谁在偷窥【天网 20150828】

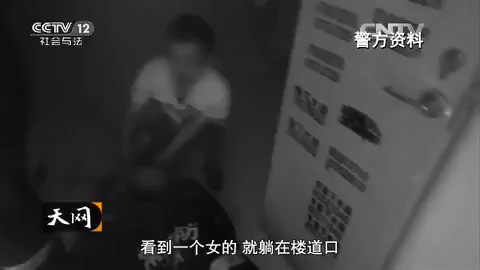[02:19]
就看到一个女的就是躺在楼道口然后身上带了很多像那种硬纸板的垃圾然后就是一个男的就是躲在那女的旁边